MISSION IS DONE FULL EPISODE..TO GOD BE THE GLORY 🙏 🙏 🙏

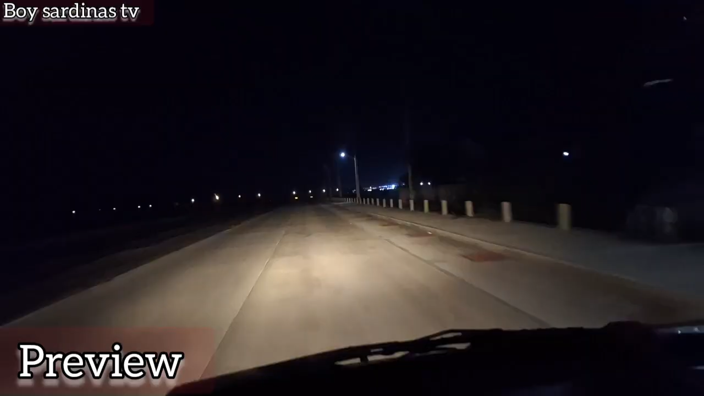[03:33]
Guys, pumasok na kami sa daan na medyo maliit yung karsada. May dumadaan na rito, tumatawid doon na white lading pilay. Oh my God! White lading pilay, guys. Meron daw din eh. Tsaka kaya binibidyo ko na. Baka magpakita mo lang. So left turn daw, left turn. Sabi ng Waze natin. Left turn, wrong turn. Left turn. So guys, tingnan nyo ha. Pag may tumawid na white lading pilay.
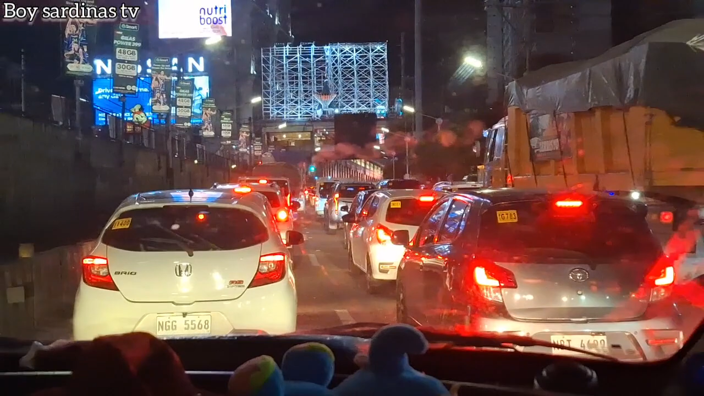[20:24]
Shoutout sa mga tropa nating mga sakyan dyan na pare-pares tayo sa traffic. Plate number nila. Plate number site. Ayun o, plate number o.
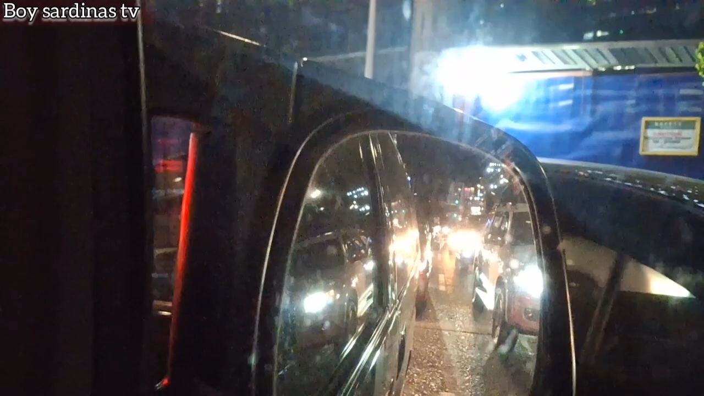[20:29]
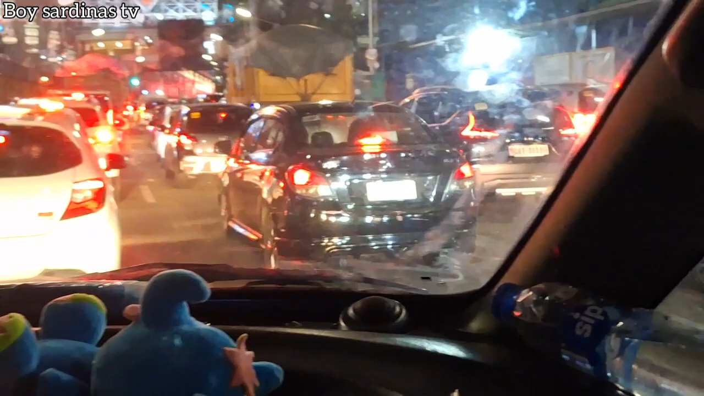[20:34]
Si AJ 311 eh, chat out sa iyo idol. Ayun, mga subscriber namin, yung pangarami, sama-sama na kayo dyan, no?
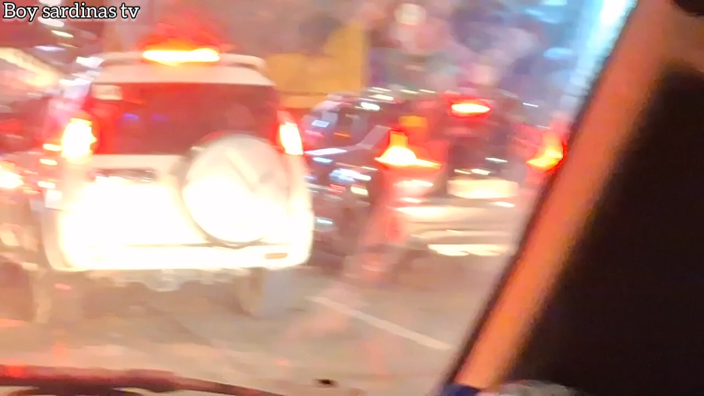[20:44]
OCB 35 chat out sa iyo, tuna 555, tuna C4, IM talaga dyan, IM talag mo, baka mag-alert.
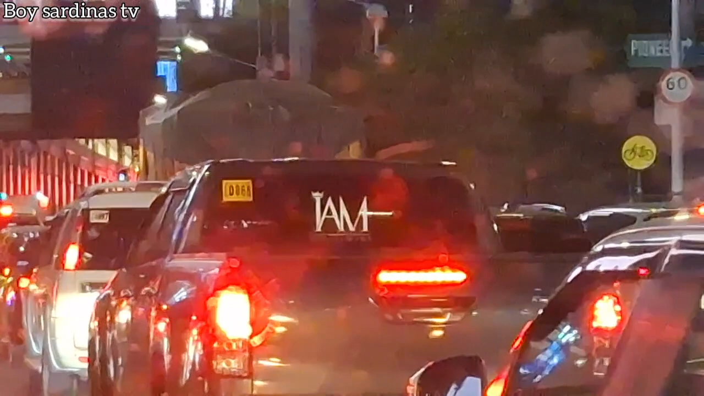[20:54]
Ayan, chat out sa inyo, idol.
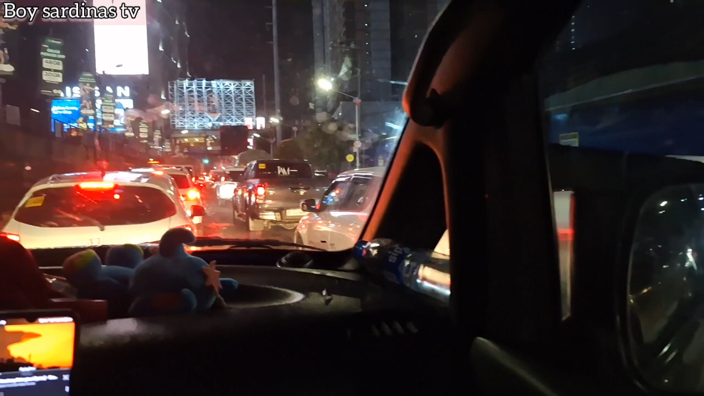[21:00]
So, dito lang tayo sa AIDS sa Kamuning. Kalayo pa pala. Dito lang tayo sa Buni. Saan? Sunod nito, An-An. Ay, Had-Had. Sunod, ano na? Galis. Bigsa. Bigsa. Malapit-lapit na rin. Malapit. Ano ko to? Saan to? Saan to? ABI. Browse at some mayari ng ABI 7-3 and Suso MUX. All right. Thank you sa mga pag-subscribe nyo sa aming YouTube channel.
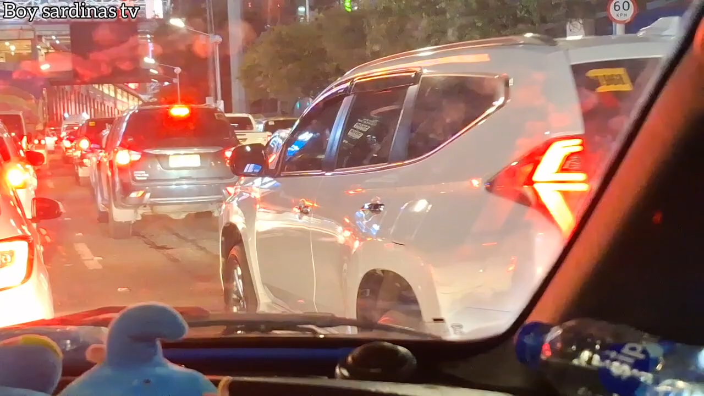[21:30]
Ayan, ito si idol na NFB. Maganda naman sa sakyan. 8220, shout out sa idol. Ayan, o. Road trip talaga ito, mga idol. Ito yung tunay na road trip.